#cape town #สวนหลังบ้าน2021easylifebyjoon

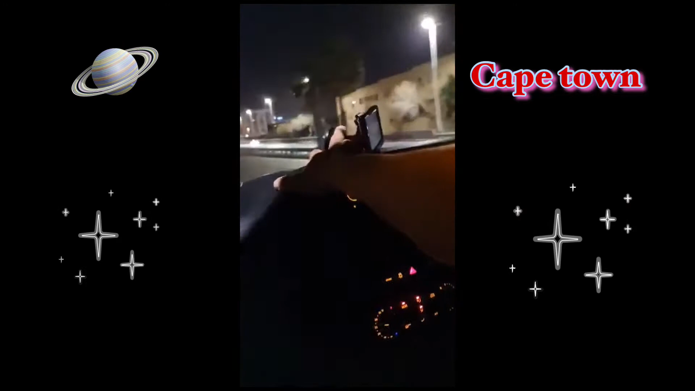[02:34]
I love me to lead us at now this at now this truck man we need to listen up away with now I've been a single man we need to meet we need to do it throughout street Cape Town we going a bit further down there's the waterfront